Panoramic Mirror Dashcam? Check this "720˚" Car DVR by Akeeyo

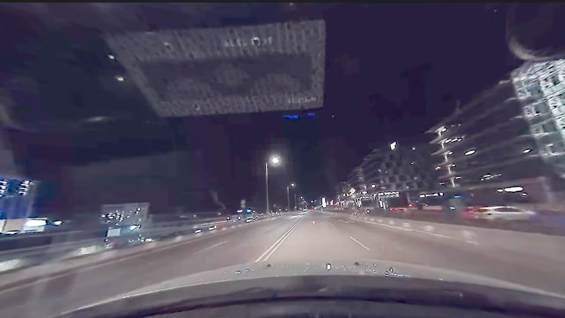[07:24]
It's fine, perhaps a bit better than what I expected given the daytime footage quality. A side-by-side comparison to my regular 4K dashcam shows that the captured footage is sometimes kind of alright for recognizing car plates and other small details.
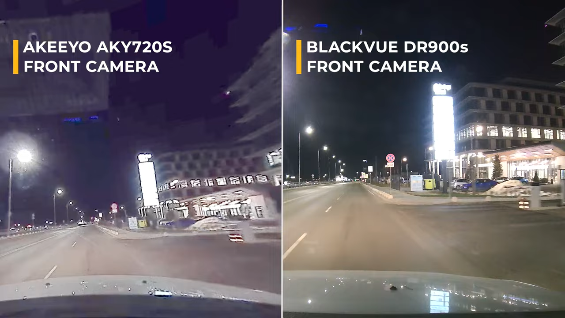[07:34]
The rear module seems to show another type of weakness. You can well notice the light beams and reflections going up and down, perhaps due to the basic optics used.